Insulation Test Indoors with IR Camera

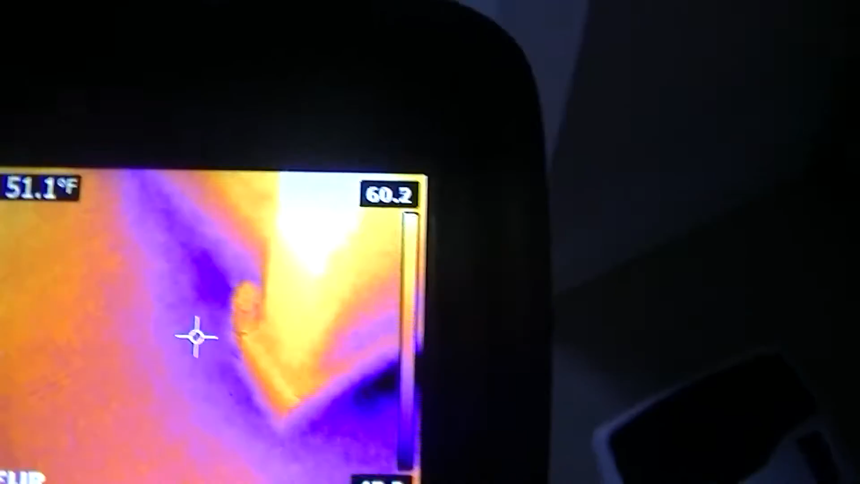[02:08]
On screen: spot 51.1°F
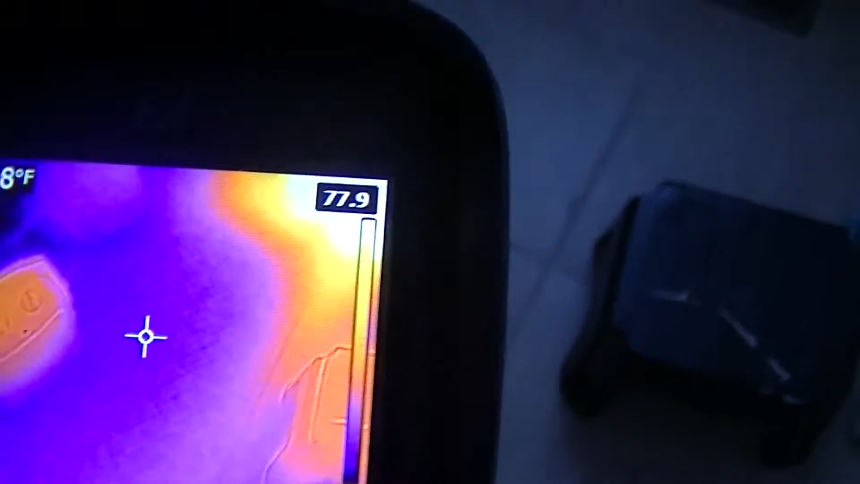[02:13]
Over here it's next to the heat and air blowing through and it's pretty warm there.
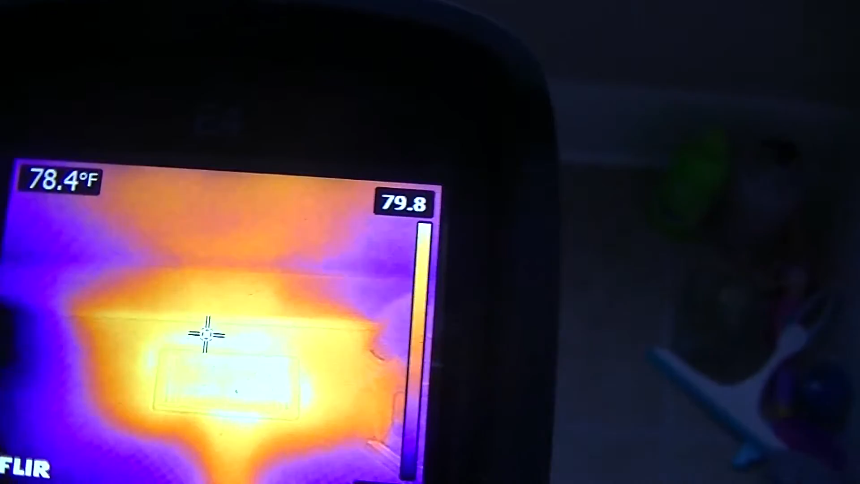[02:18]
On screen: spot 78.4°F
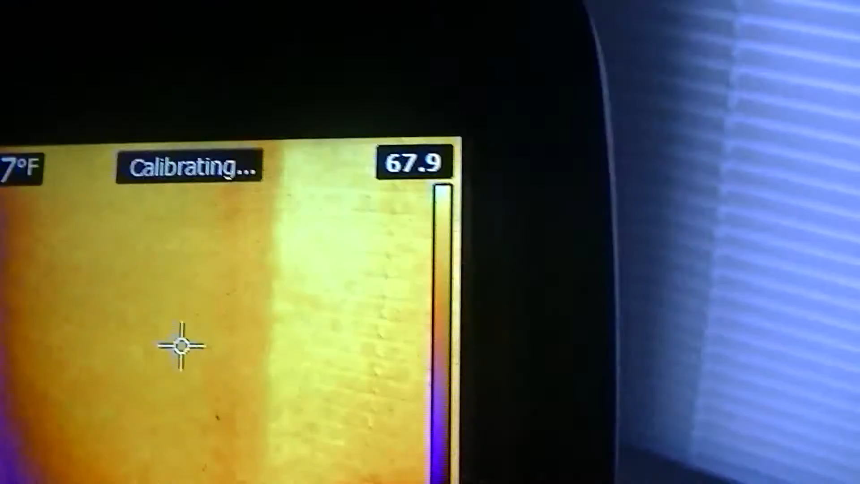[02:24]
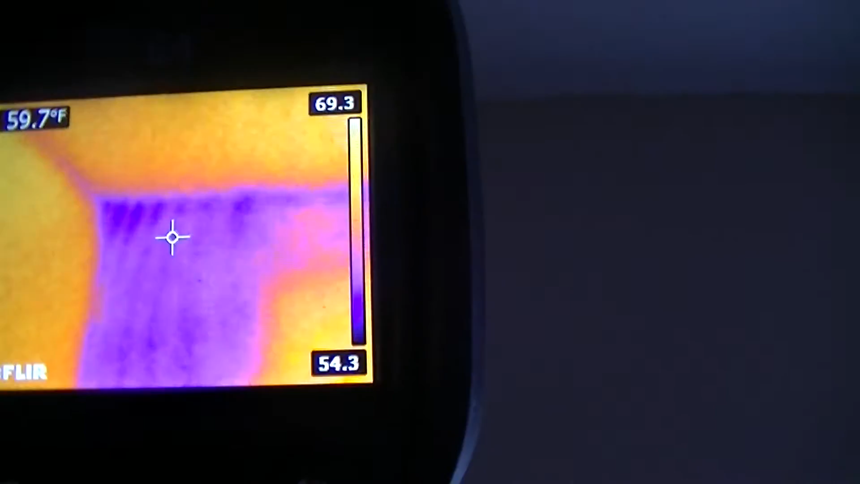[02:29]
On screen: spot 59.7°F
So there's a spot missing insulation.
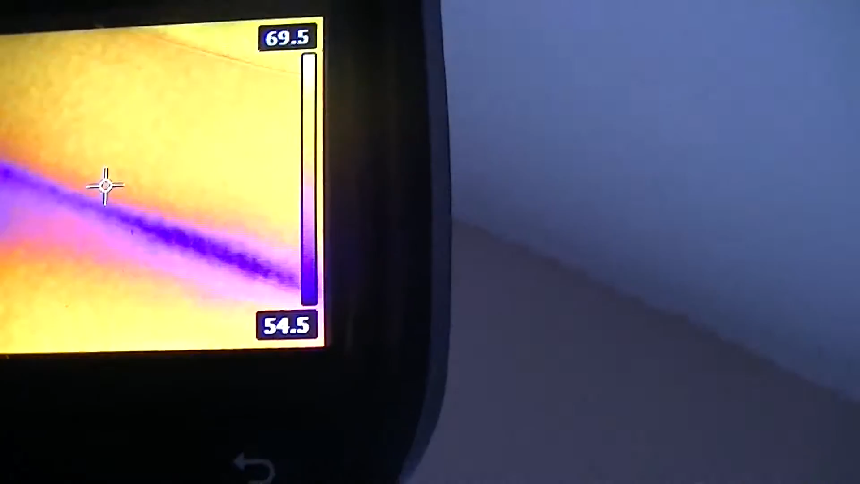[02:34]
And again down the crack between the wall and the roof or wall and the ceiling.
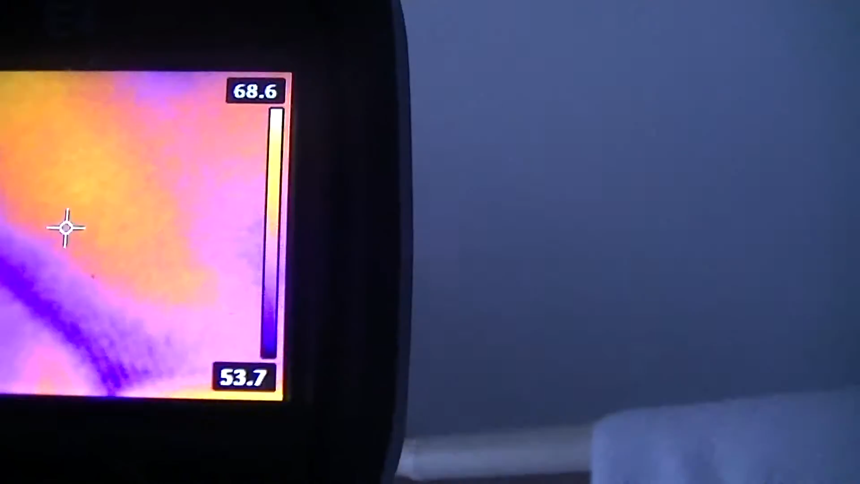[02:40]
There's a utility room. The one that would help if it had some insulation to crack.
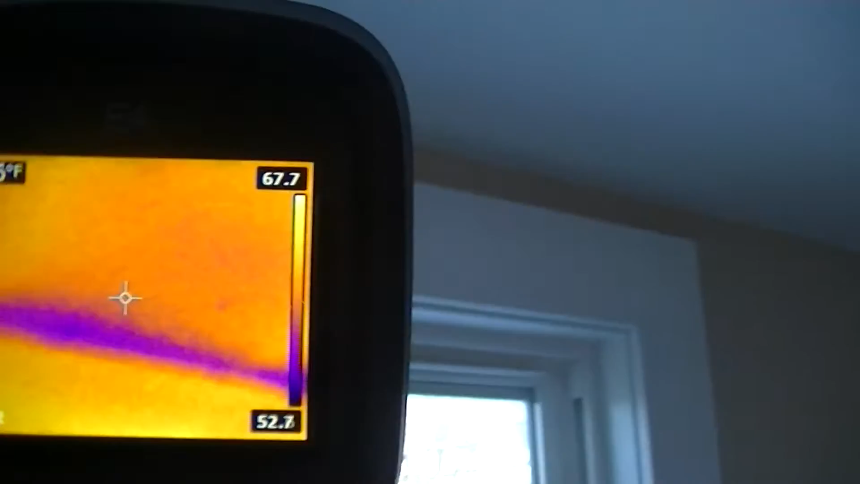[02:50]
And around the windows.
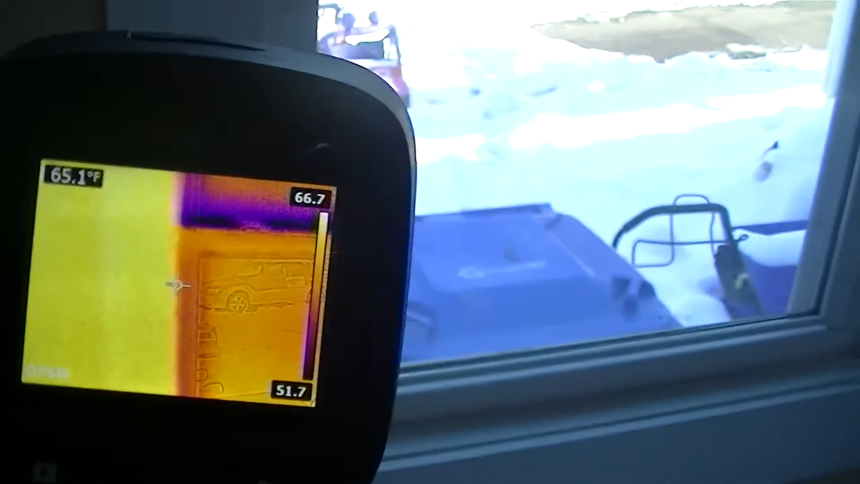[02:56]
On screen: spot 65.1°F
That's actually between the two windows. And there's on the bottom of the window.
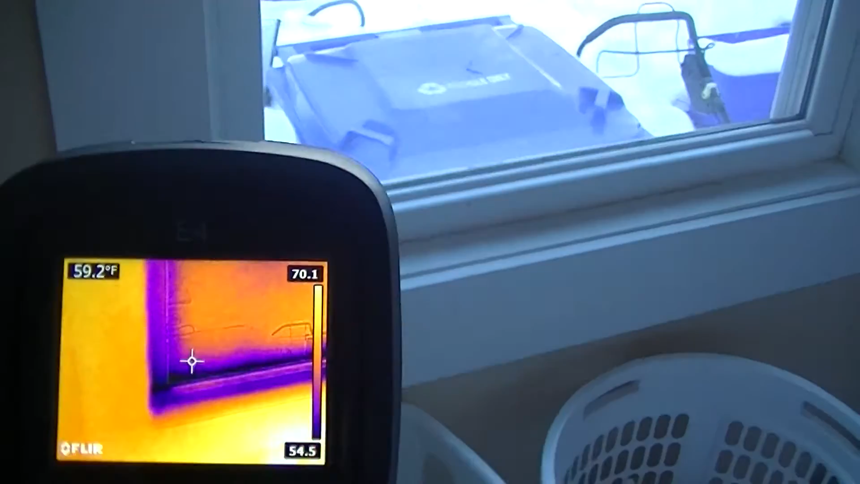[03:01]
On screen: spot 59.2°F
Check the top.
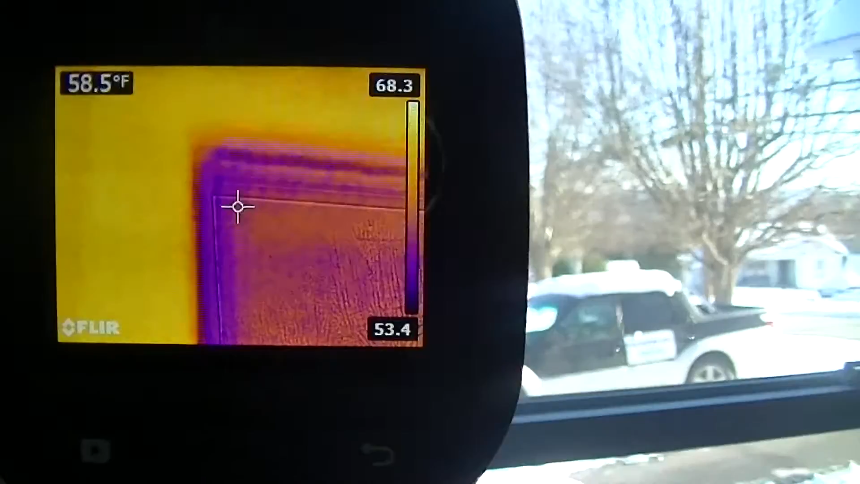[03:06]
On screen: spot 58.5°F
The top is not as bad but still a lot of heat would escape through those.